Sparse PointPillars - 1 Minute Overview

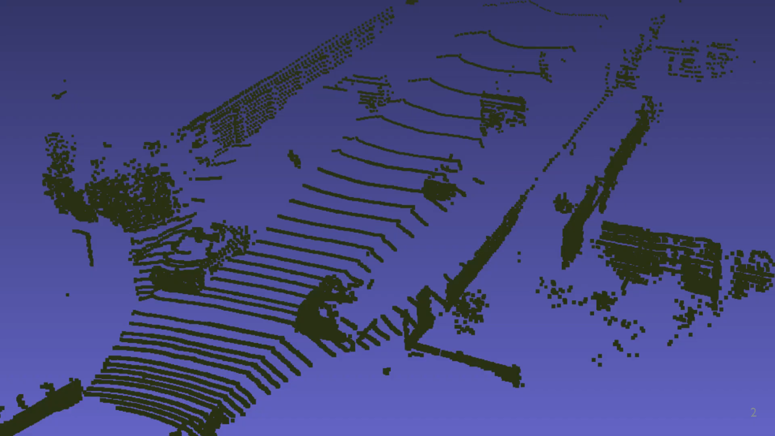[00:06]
Our work focuses on 3D object detection, that is consuming point clouds and regressing bounding boxes on objects.
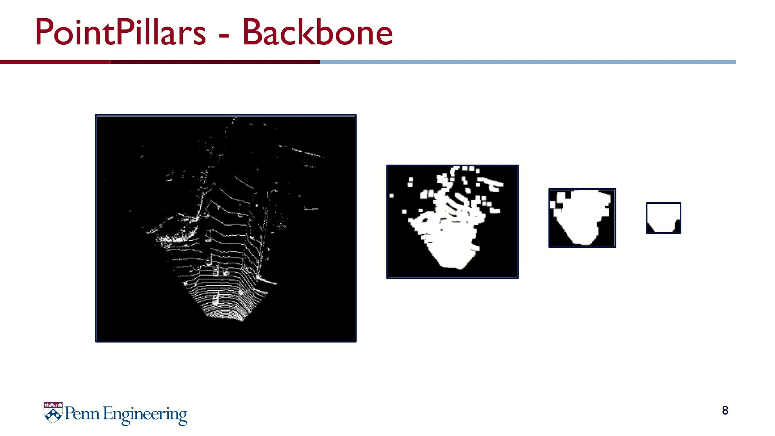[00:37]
but our method does, leading to significant runtime improvements.